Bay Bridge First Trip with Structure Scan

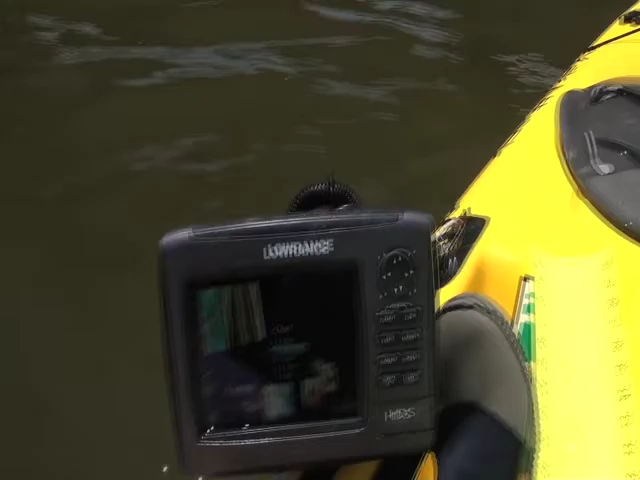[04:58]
they're in the page of setting. I'm going to set it for a combination of chart and structure.
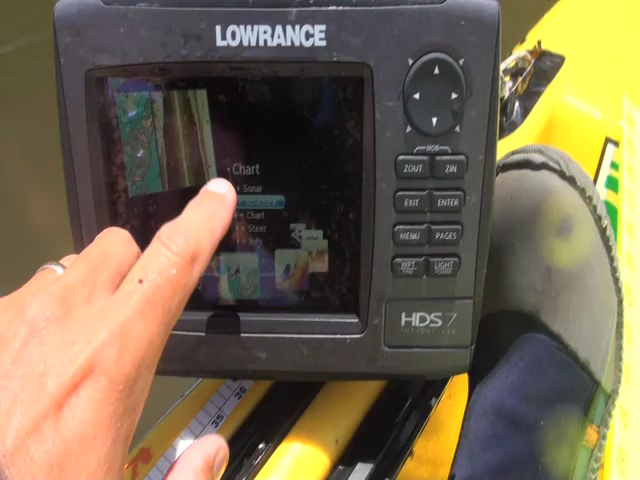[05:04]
I can also do sonar, but I'm going to look at structure right now.
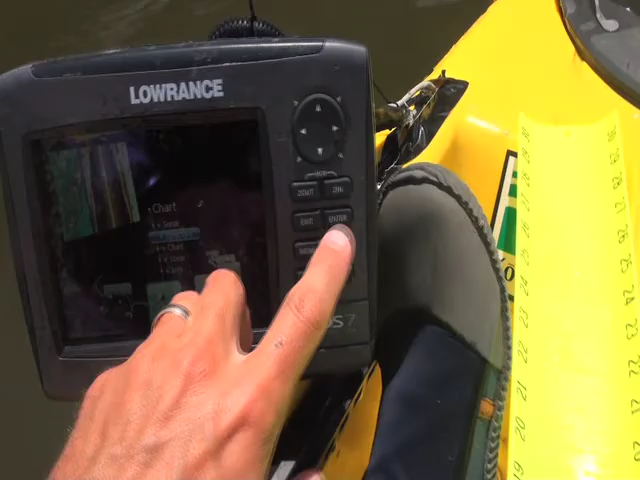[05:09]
What that does is it gives me the chart,
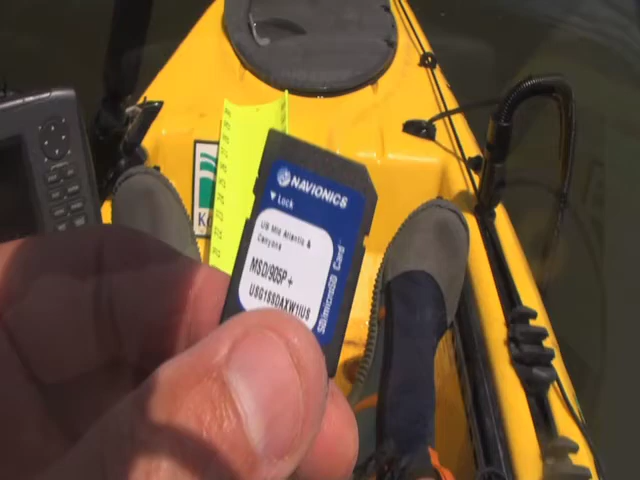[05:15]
which I actually have an avionics card for, here, off this pile,
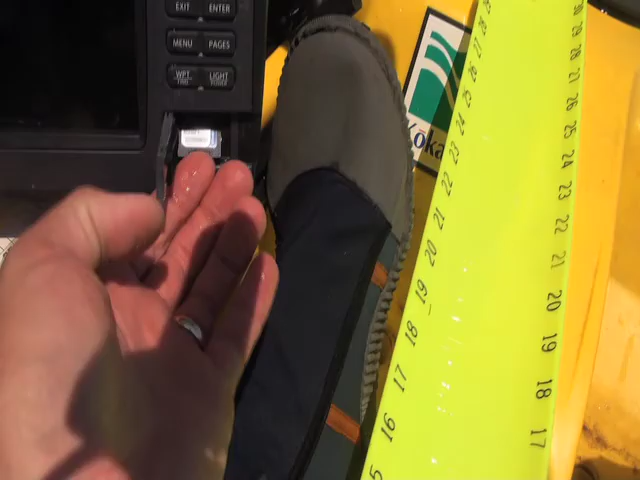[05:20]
and on the right side is the structure scan. I think it's already,
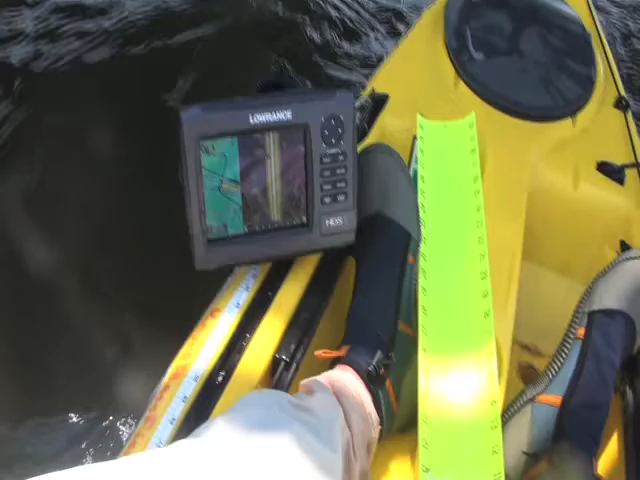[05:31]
let's see if it's picking up the big old pole to the left of me. I think I've got to be going at speed to really register well. We've got two pylons here in front of me.
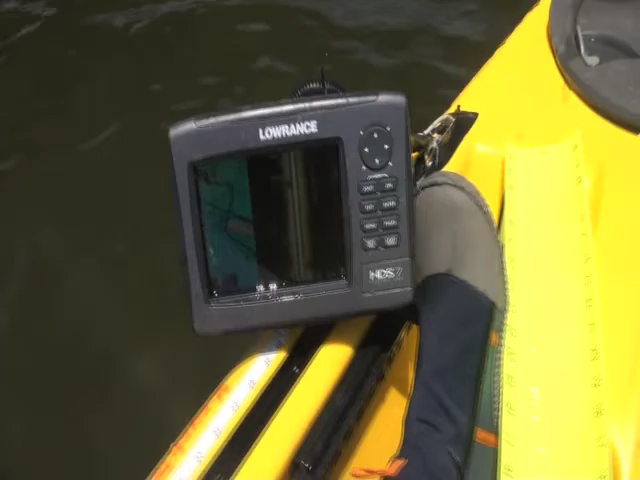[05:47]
Let's see if I can get them to show up here on structure scan. I'm going to hit it at speed so it makes sense to
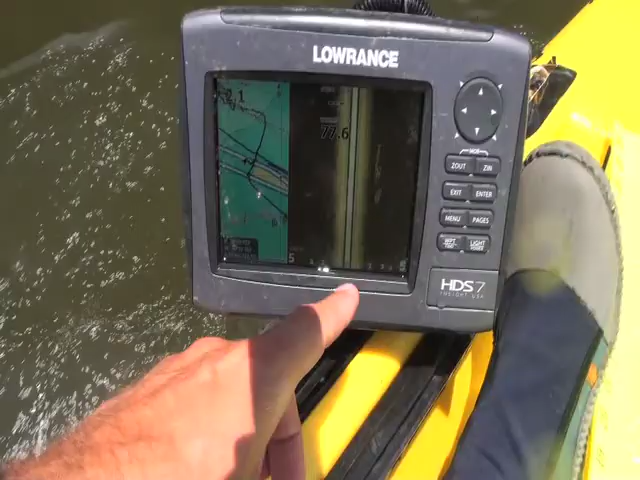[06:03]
I don't have to get them too close.
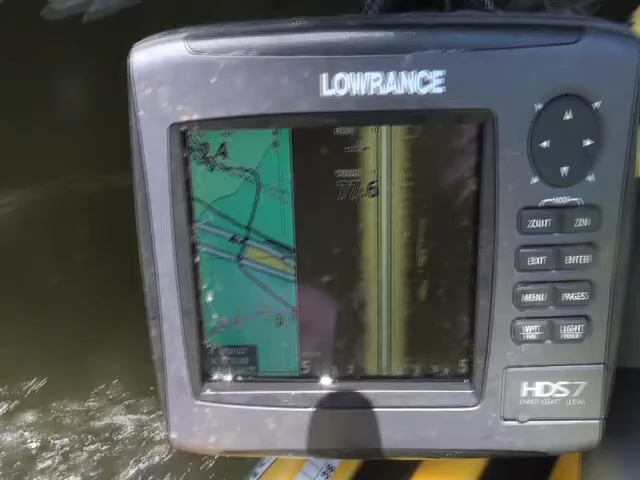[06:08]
There's no fish on the right.
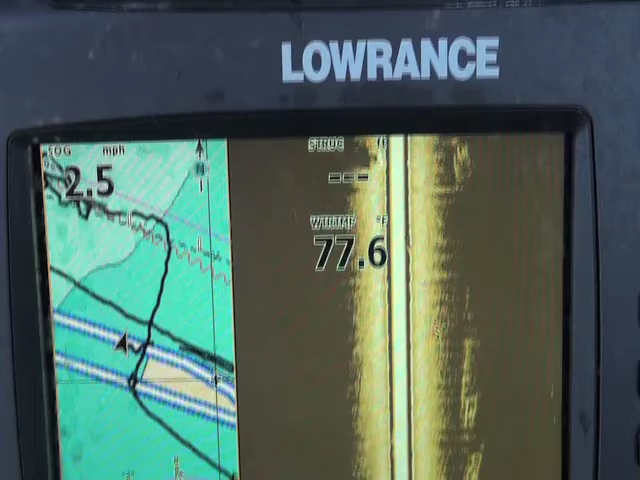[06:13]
On screen: water 77.6°F, speed 2.5 mph
That's the first piling, right here.
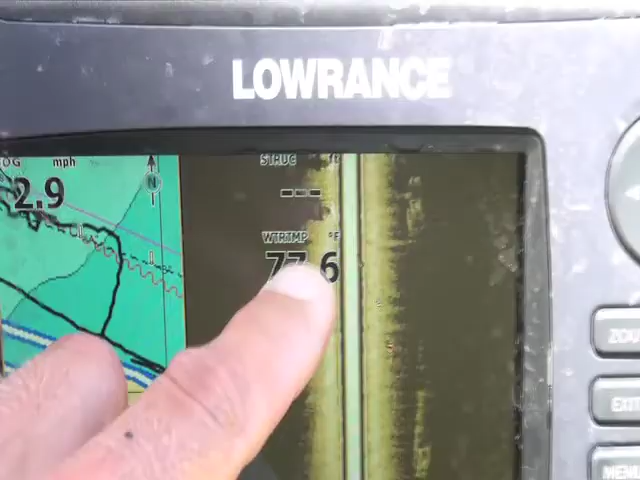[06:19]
There's the second one. One after the other.
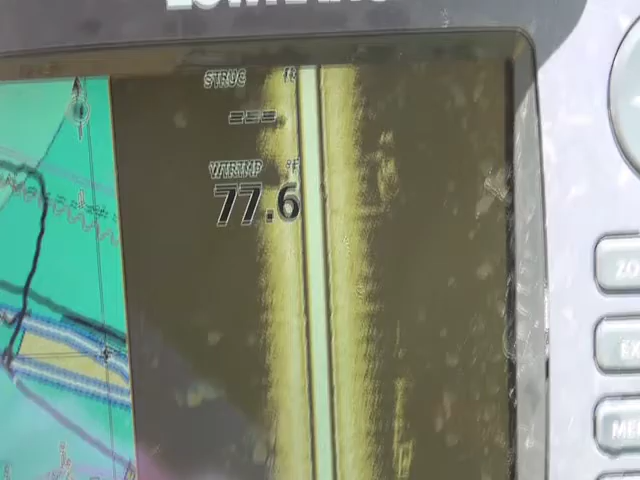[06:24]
So the center line shows your depth part toward that dark part.
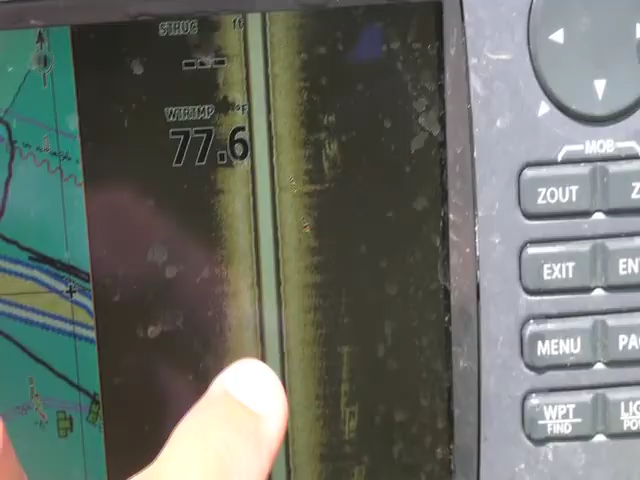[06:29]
I mean, I'll shoot that down.
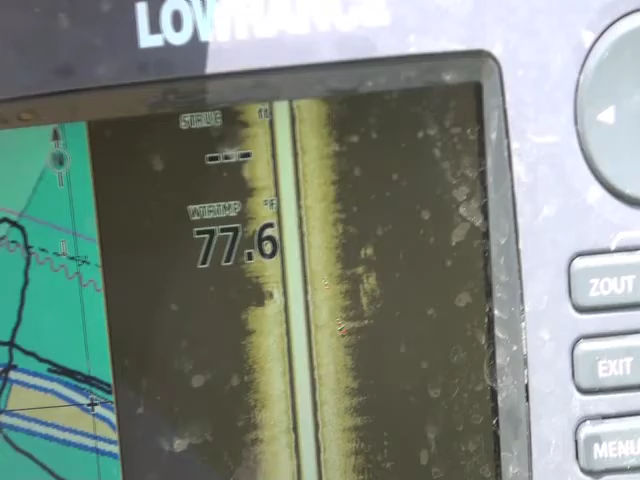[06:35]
On screen: water 77.6°F
It shows how deep it is. So if it's, if you were to hit a trench in there,
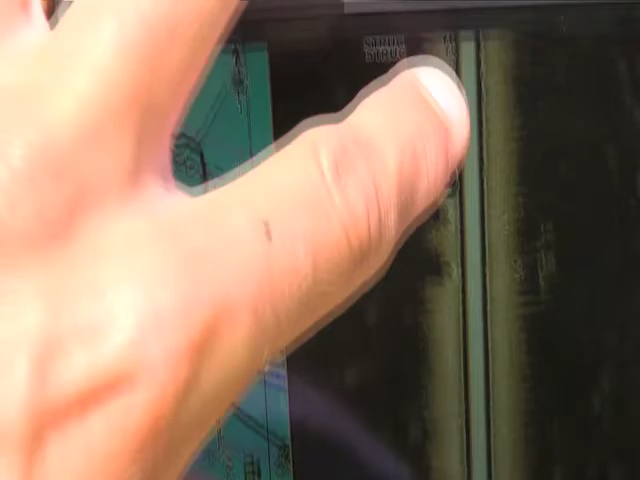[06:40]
it'd go straight and then bump out and then go down.
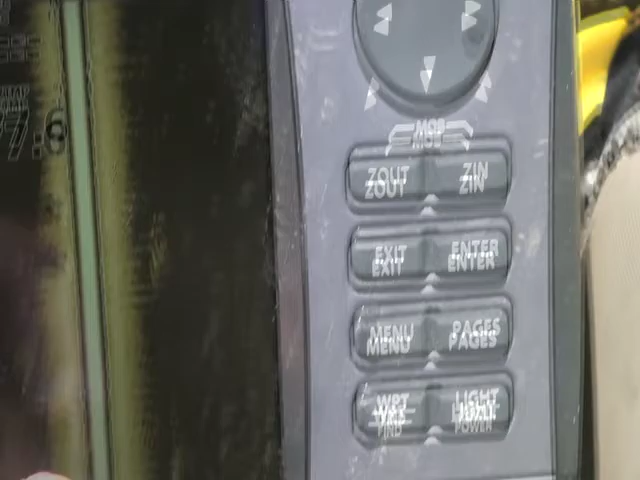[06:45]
But as it were, we just have the, uh, there's two bridge pilings right there.
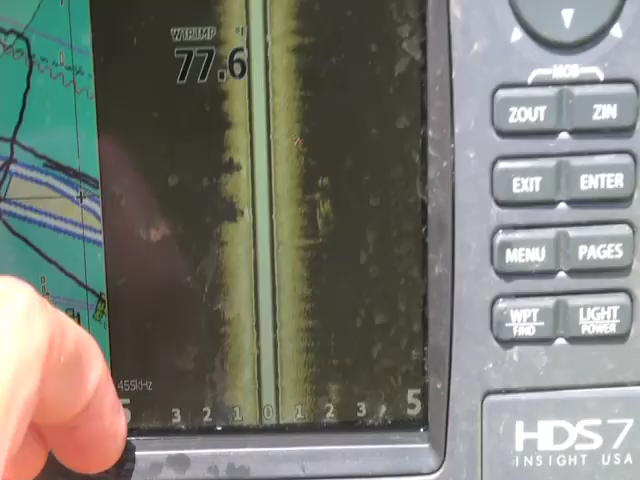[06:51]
I think it's something that's going to take a while to figure out, you know, to kind of get an eye for what you're looking at.